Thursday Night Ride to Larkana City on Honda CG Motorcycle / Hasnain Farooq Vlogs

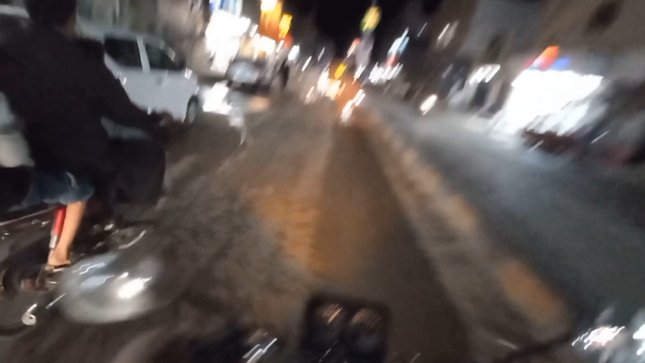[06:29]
ये सीधा बाइक जहाँ जिसके पिछले ब्लॉक से हम जो है यहाँ से हम गए हुए थे, दूसरे ब्लॉक तो गए हुए थे हम सीधा लेने GPS। यहाँ पे है 1160 पेट्रोल पम्प, यहाँ हम अभी फ्यूल डलवाते हैं, फ्यूल करवाते हैं इसको।